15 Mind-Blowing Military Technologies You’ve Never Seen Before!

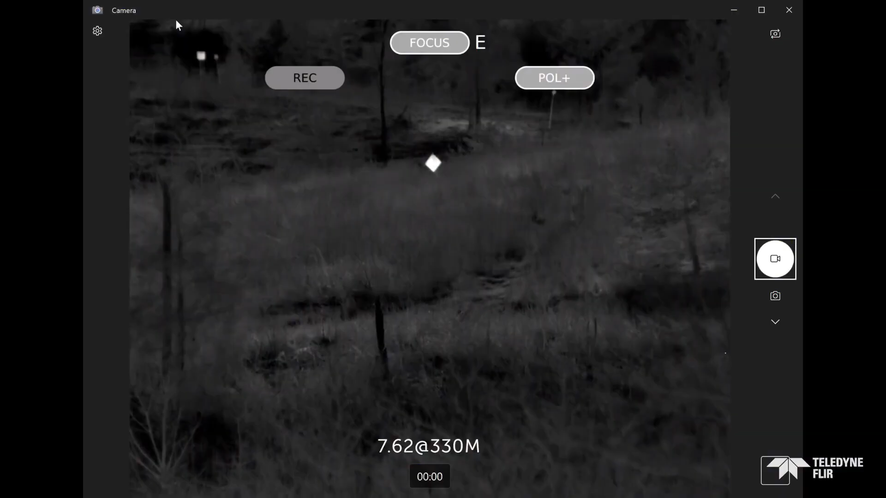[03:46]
With its high-definition, cryo-cooled focal plane and mid-wave infrared imager,